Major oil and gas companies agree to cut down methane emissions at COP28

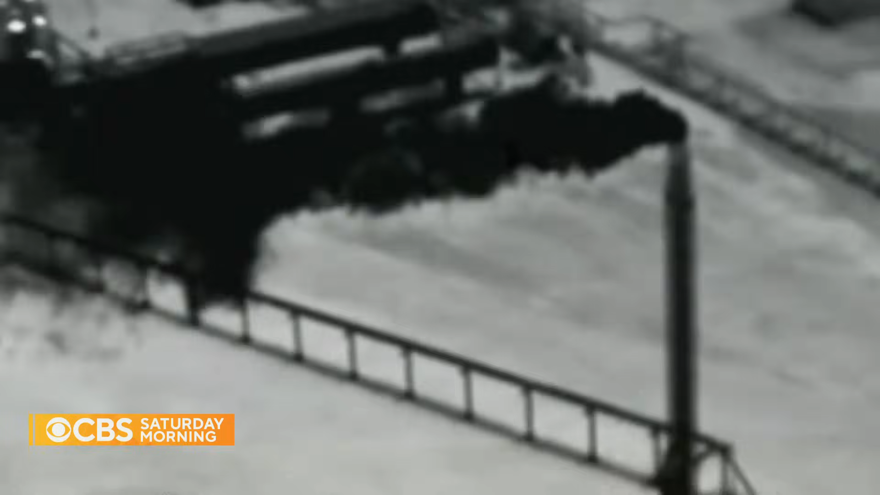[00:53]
They take to the skies to hunt down an invisible gas, seen here with infrared cameras, which is rapidly heating up the atmosphere and fueling some of the worst impacts of climate change.
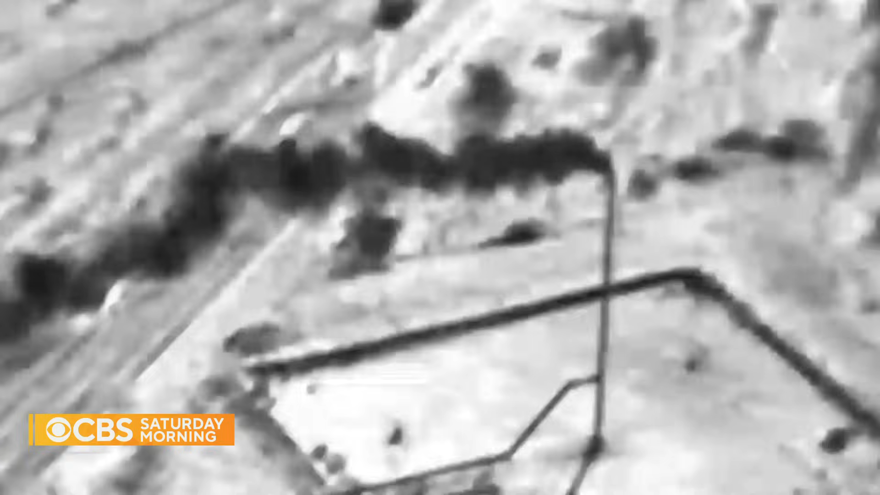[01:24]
She says methane emissions mainly come from leaks during fossil fuel production,